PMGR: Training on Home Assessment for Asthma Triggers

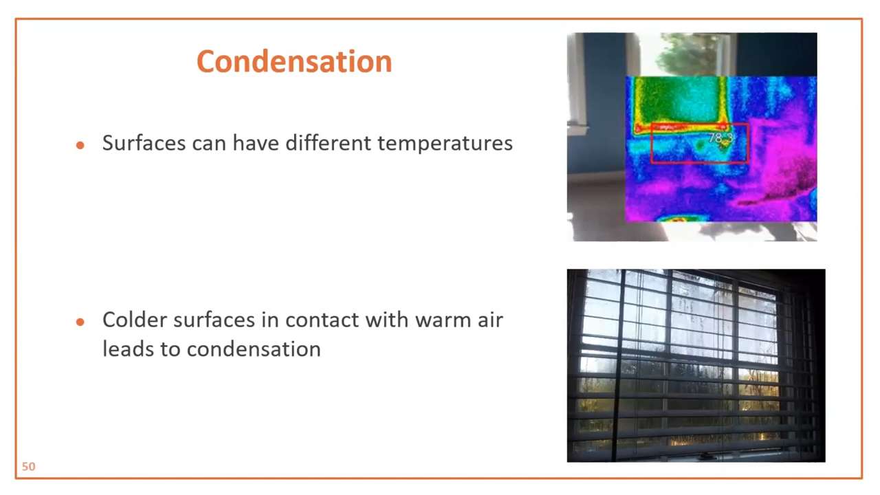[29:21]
The red and yellow areas are hotter next to the cooler blue area below the windowsill. Large differences in temperature on surfaces will lead to condensation. Many things can change the conditions that give rise to mold.